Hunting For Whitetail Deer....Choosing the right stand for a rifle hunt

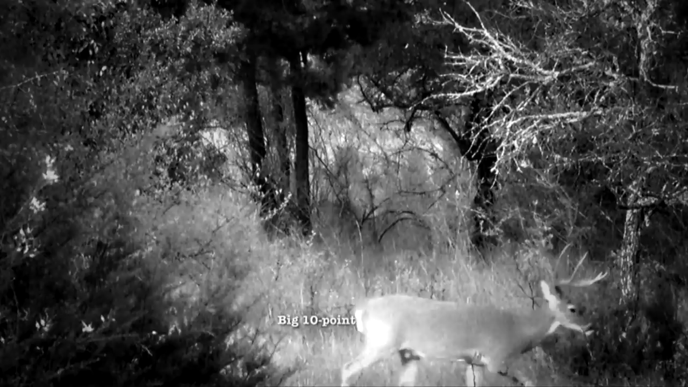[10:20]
We had a couple little bugs kind of cross in front of us, but we just had a giant, an absolute giant,
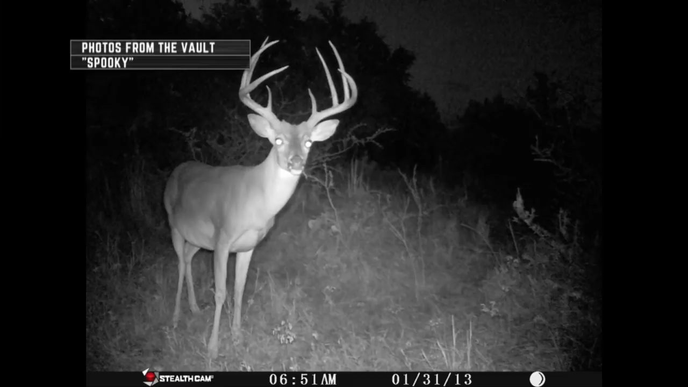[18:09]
And I mean, that deer looks so similar to that deer.